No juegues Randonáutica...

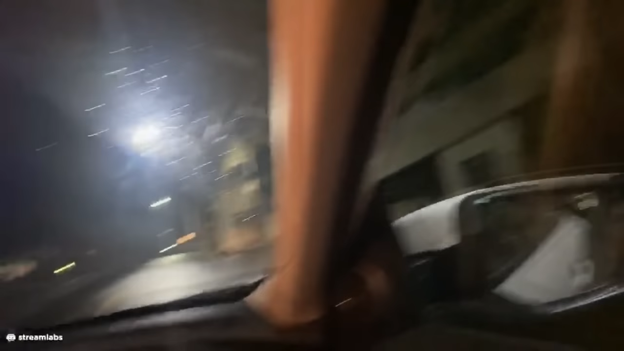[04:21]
No sé, vi un terreno muy raro. ¿Hay alguien ahí en el carro? Chécale. Creo que no.
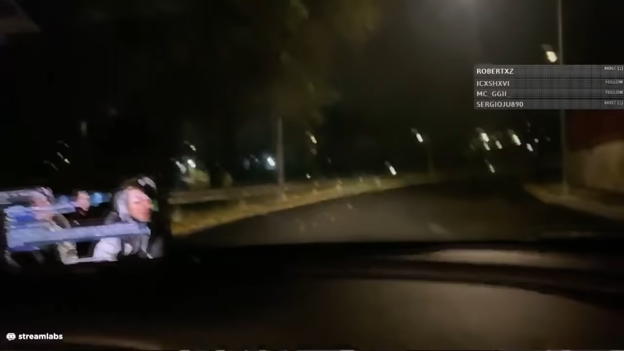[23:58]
Venga. Entramos en una calle un poco extraña. Es por aquí. Y más que extraña. Oscura. La ubicación la marca aquí abajo. Ya dice.
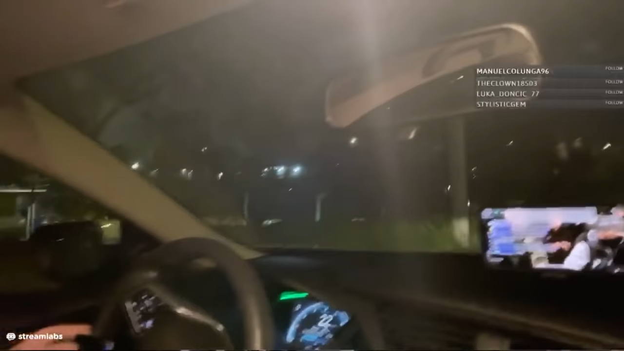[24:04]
¿Sí, no? Ya. O sea, ya, el GPS marca que es aquí, pero...